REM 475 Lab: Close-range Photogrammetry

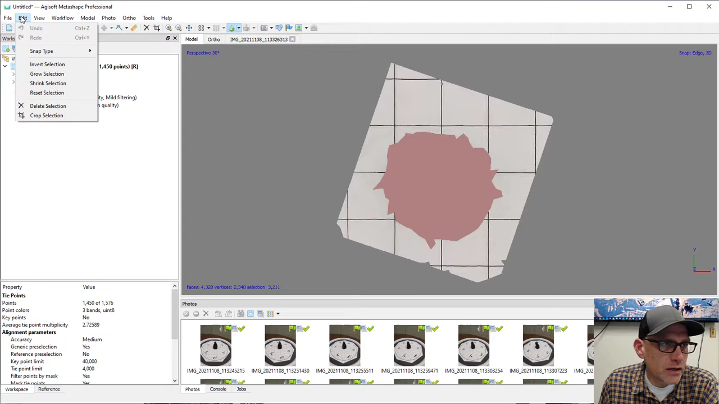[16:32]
And now I'm just going to hit the delete button and get rid of all of those outside,
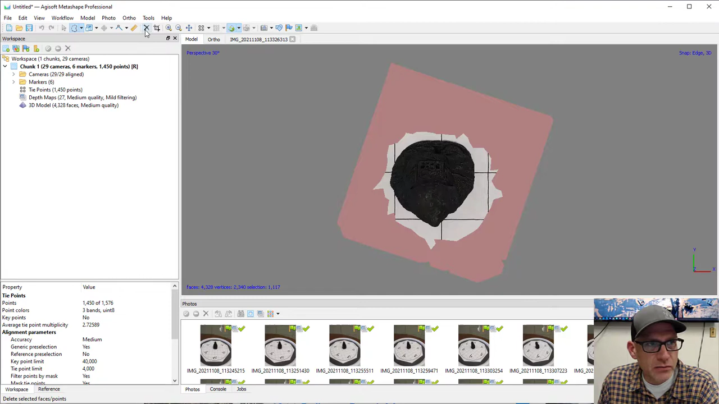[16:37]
you know, sort of spots there, right? And then I can, you know, I can do the same thing. I can use this tool and just kind of select and delete things now.
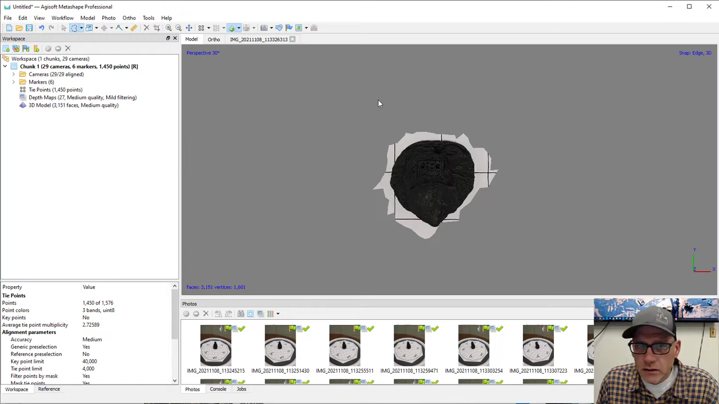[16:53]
And I'll go ahead and just sort of do that offline here and then I'll show you the result.
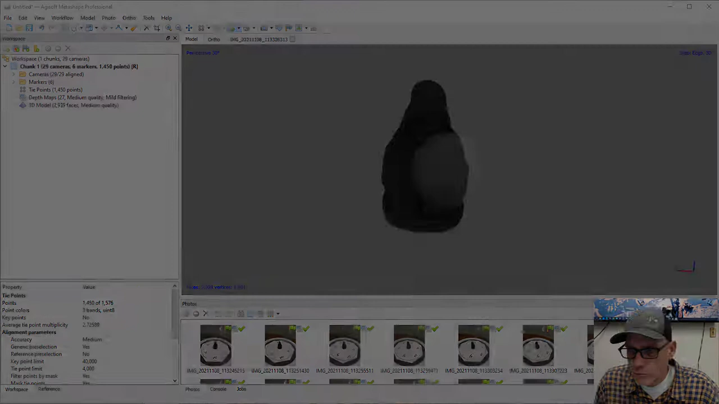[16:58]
All right, I got all the sort of base stuff trimmed off around him here.
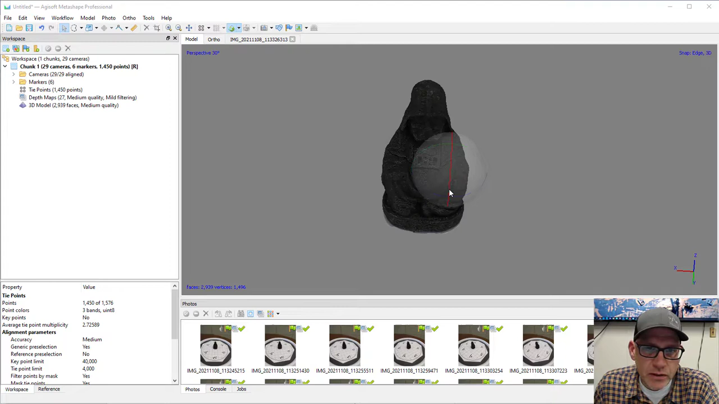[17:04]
And again, I don't think for the purposes of this lab, you don't need to beat yourself up getting, you know, super tight in there. Now we're pretty close to being able to sort of calculate the volume. However, there's one problem here.
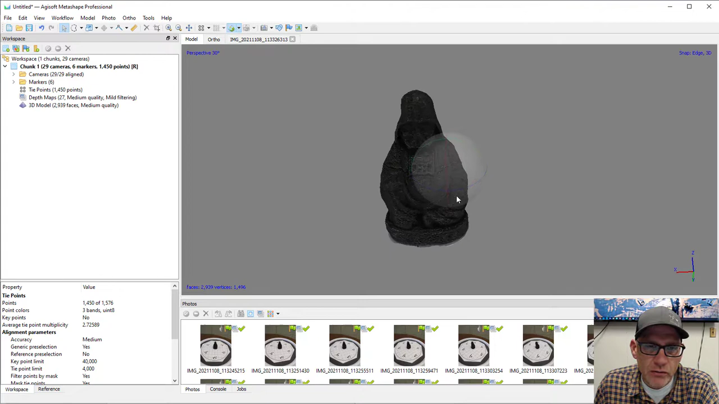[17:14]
And if we flip him upside down, we can see that he's hollow, right?
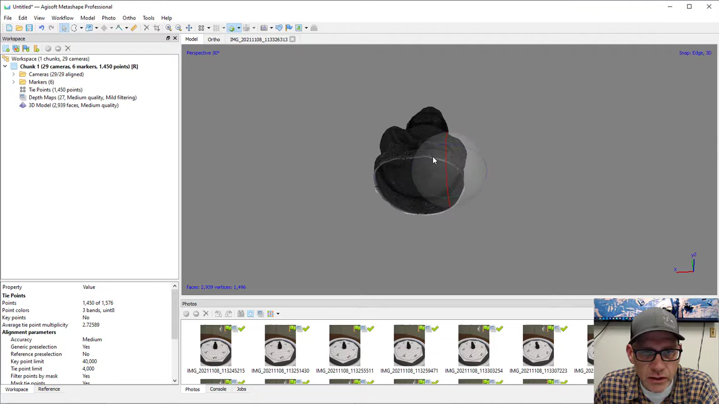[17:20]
He looks like a chocolate Easter bunny, right? There's just nothing inside. And in order to calculate the volume, we've got to close this part up, okay?
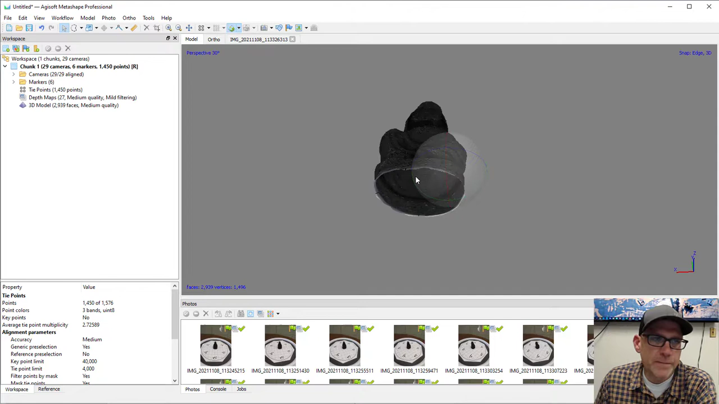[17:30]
So under tools here, we can go to mesh.